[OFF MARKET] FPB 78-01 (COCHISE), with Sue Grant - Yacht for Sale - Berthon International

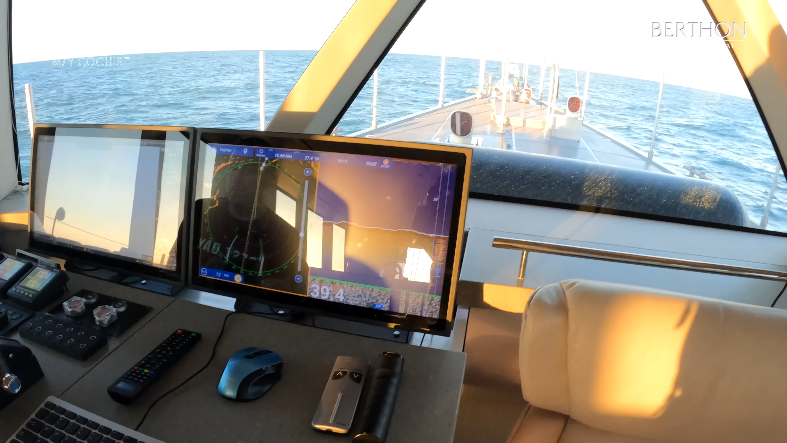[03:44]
The main backbone is Furuno. You see this new table.